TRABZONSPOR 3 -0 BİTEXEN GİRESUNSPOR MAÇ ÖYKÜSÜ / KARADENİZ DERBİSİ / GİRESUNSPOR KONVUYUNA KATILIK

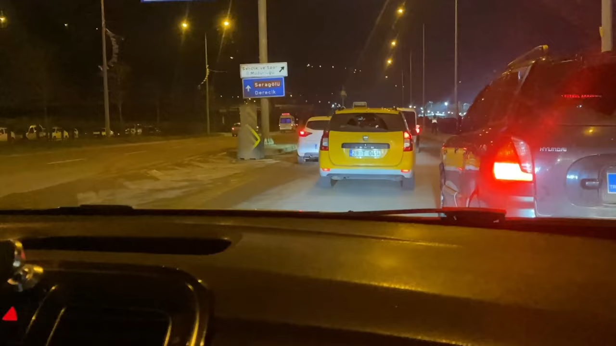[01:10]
Törtleri yak. Giresunluymuş gibi. Burada törtü mörtü yakmayı buradan. Geçmeye, burada Trabzon. Burada dörtlü de yaksan aynı. Yapma. Sinyal da yaksan aynı. Burada dörtlü mörtlü geçmeye buradan.